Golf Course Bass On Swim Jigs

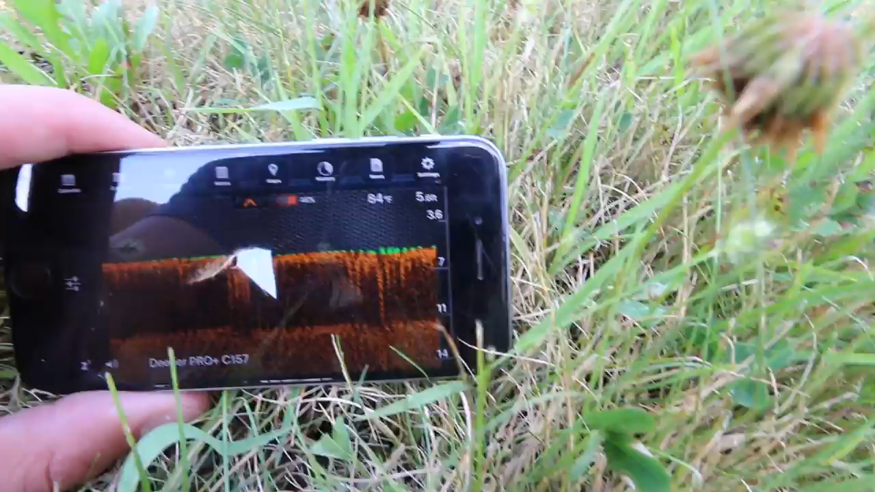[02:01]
On screen: water 84°F
all right now 5.7 you can see that green right on there on the bottom that means there's a little bit of grass
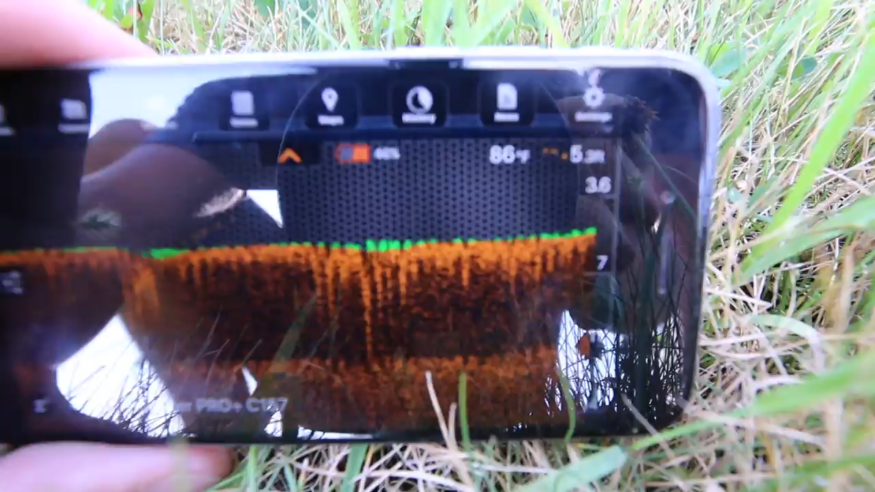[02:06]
and there are there I can visually see moss right by the bank so you
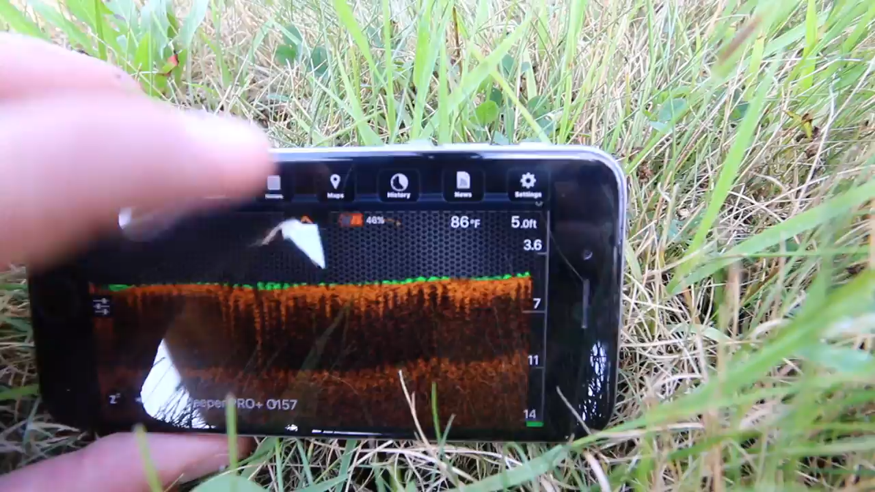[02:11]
On screen: depth 5.0 ft, water 86°F
can also see there might be some bait fish right there up in the top of the water column and the water is very warm at 86
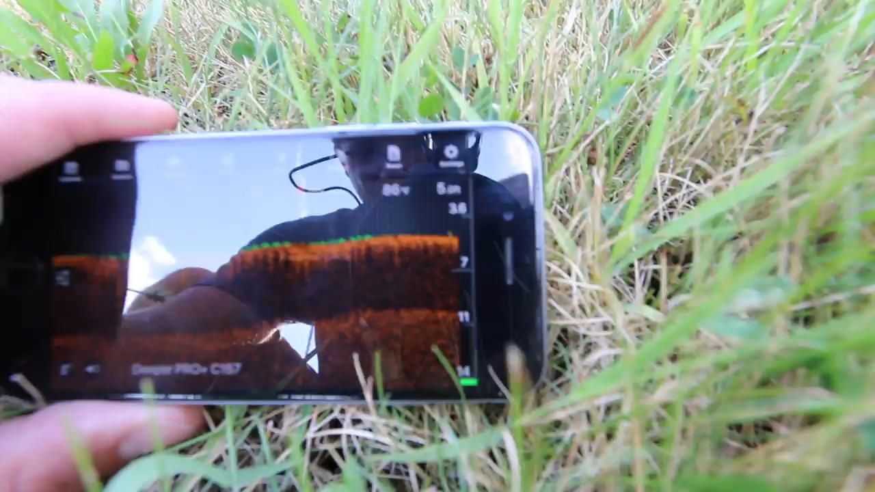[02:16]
degrees so summer is definitely here and the water
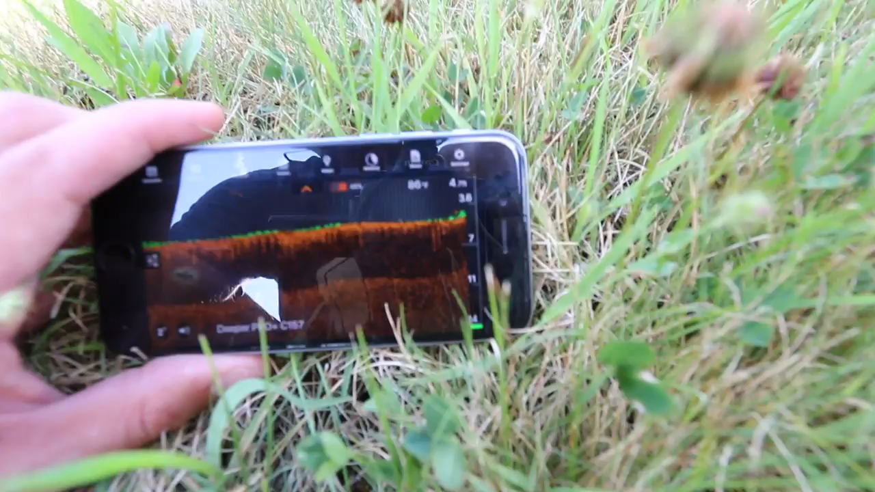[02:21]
has definitely been heating up Dan's going ahead and reeling that deeper in is that as you can see as he reels in you get a little bit more grass and
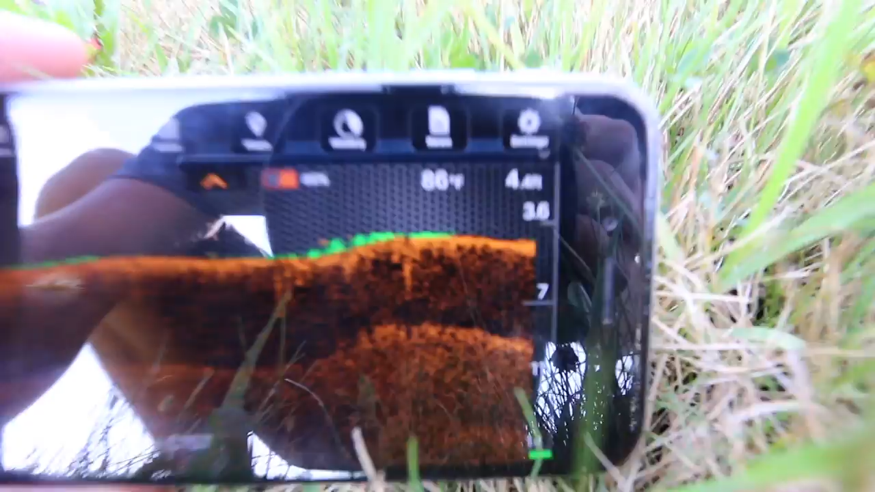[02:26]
you're also getting shallower so definitely
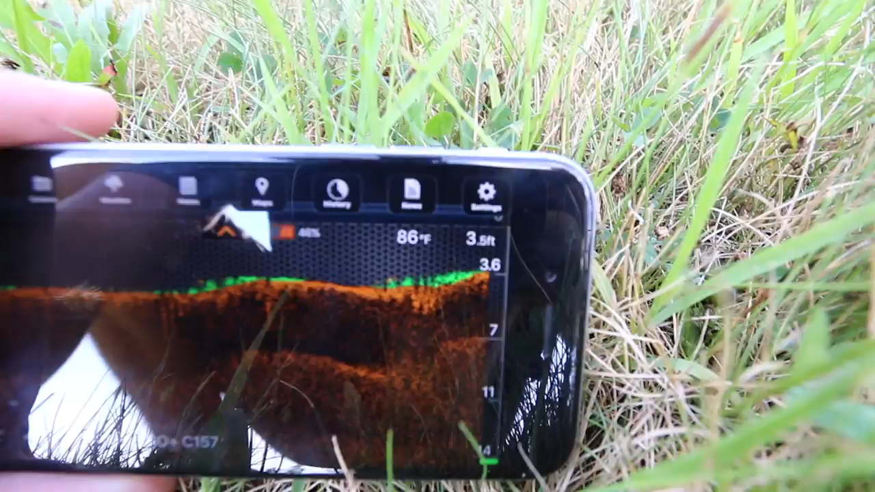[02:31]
On screen: water 86°F
a lot more grass so we're going to have to use baits that are weedless that'll come through the grass well and
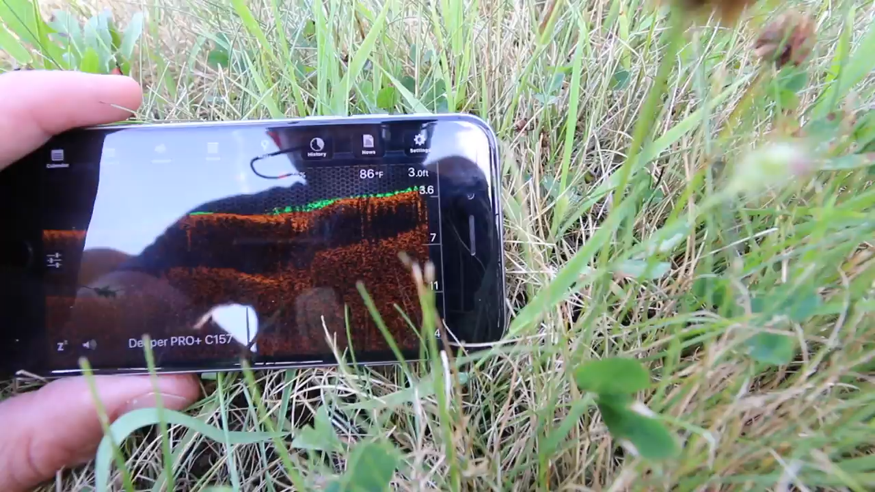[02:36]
On screen: depth 3.0 ft, water 86°F
that water temp is warm I think the fish may be active since this is a pond and
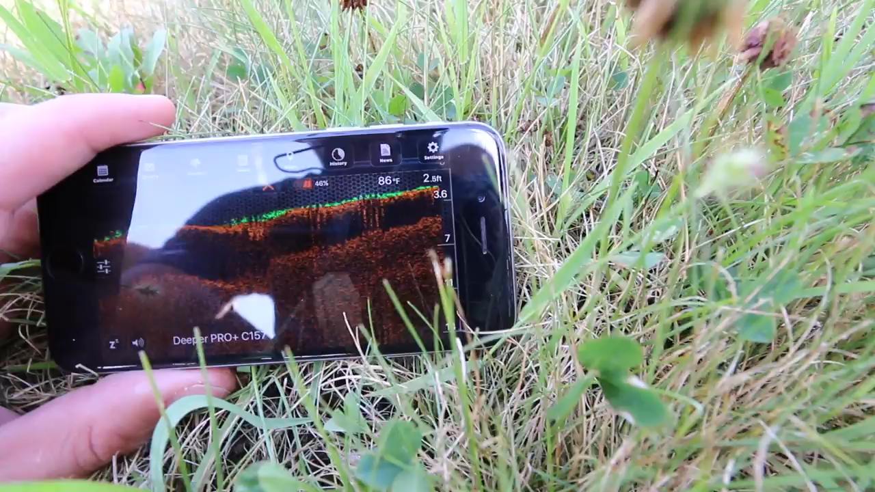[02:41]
On screen: water 86°F
we're going to go ahead and cast a little bit close to the bank next cast and see if we can mark some fish
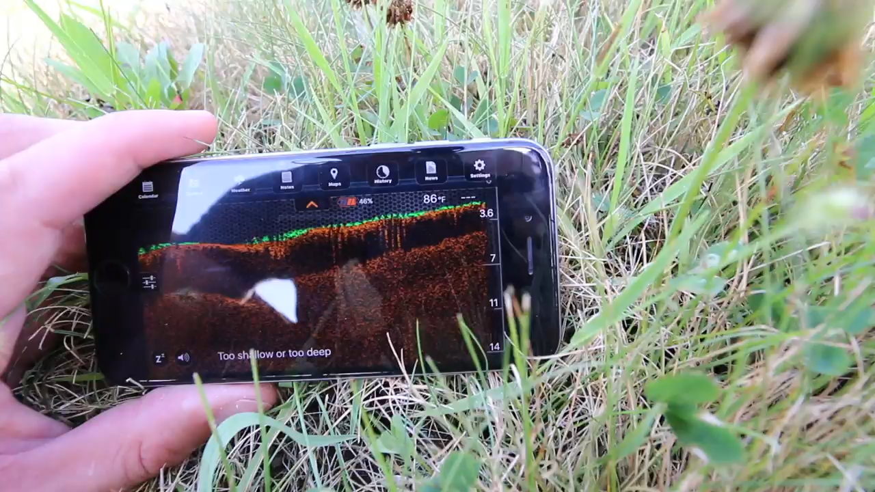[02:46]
On screen: water 86°F
close to the bank because they weren't out in the middle got a fish sitting on the bottom about 5.8 feet a little bit off the bottom but